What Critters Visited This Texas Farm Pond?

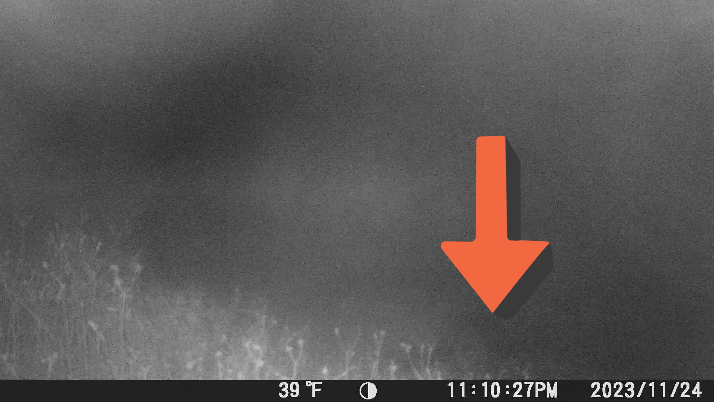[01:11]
Alrighty guys, so here we go. Let's start watching these videos. Here on the bottom, there's a raccoon. Kind of can barely see him through all the haze,
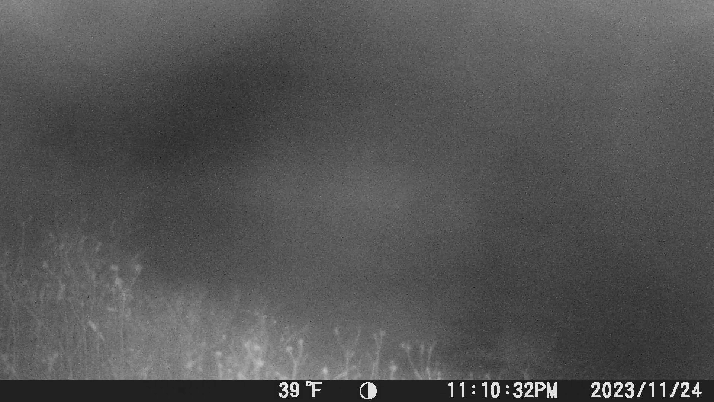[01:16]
but he goes in and grabs something out of the water and then starts walking away. Here we got some goats.
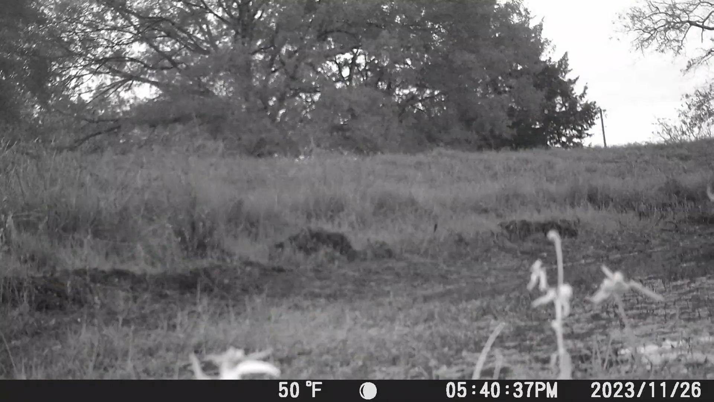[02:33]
Here is some mourning doves, bottom right hand corner, just walking through. This is the afternoon, 5:40 p.m.
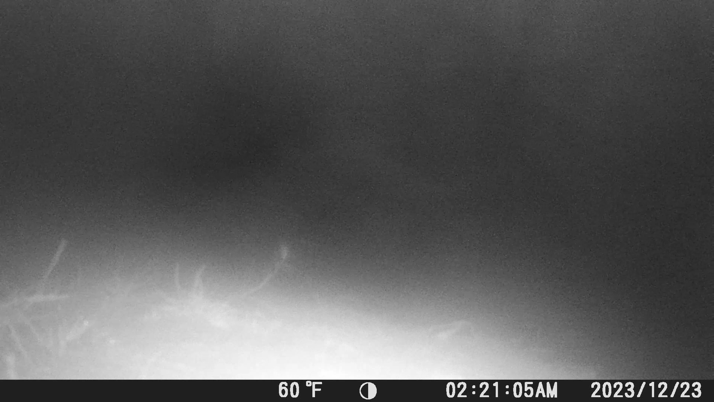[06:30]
This is 2:21 a.m. on December 23rd. Oh, wow, this is later. And there's a raccoon right up close and personal.
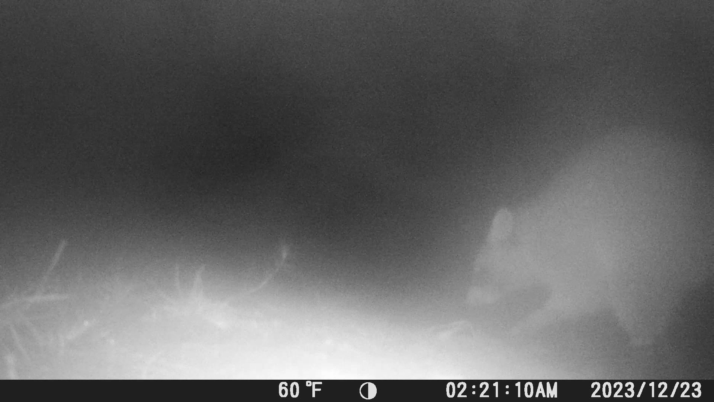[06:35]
It's pretty warm for December 23rd, huh? 2 days before Christmas, 60 degrees.
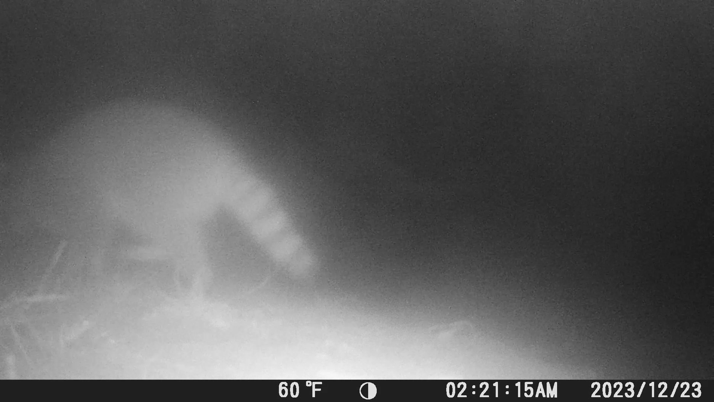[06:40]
And here's another predator. This is the rare Daniel, and he's hunting too. Oh, bam, wow, got himself a little frog.
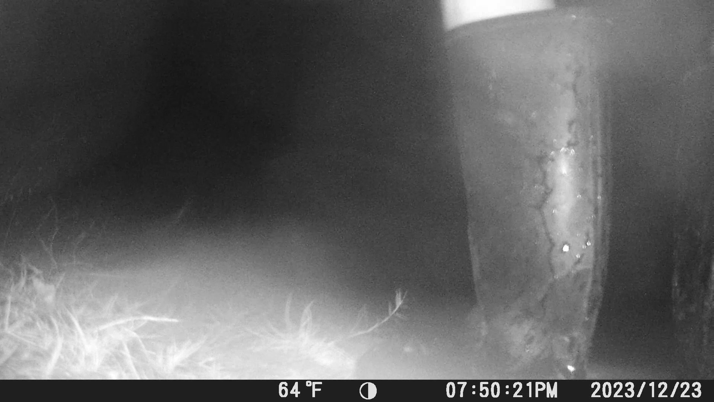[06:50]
This is me, by the way. I'm pretty sure I did catch that frog.
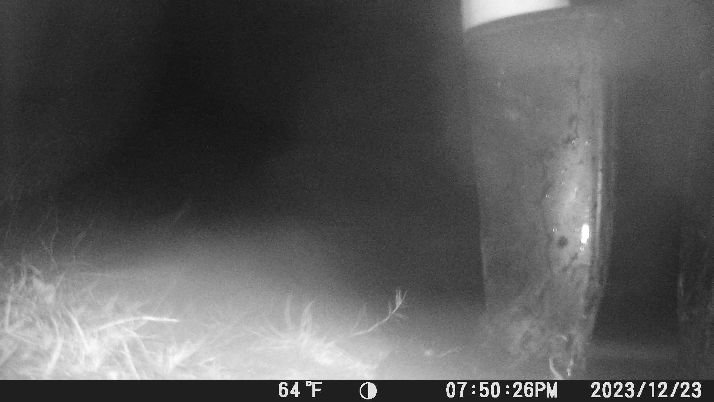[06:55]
I think I was hunting frogs. Not hunting them, just trying to grab one. And then I let him go right there.
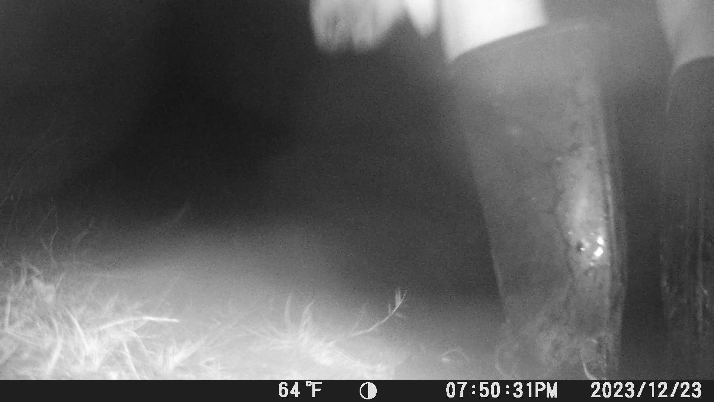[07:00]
And this is just some really cool footage. Just sit back and relax. This is a bonus. This isn't by the pond.
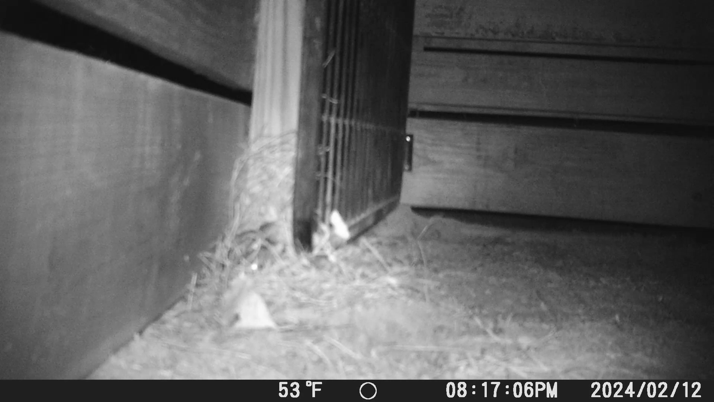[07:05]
This is in our barn. But just watch the interaction between this mama and her babies. This is such cool footage.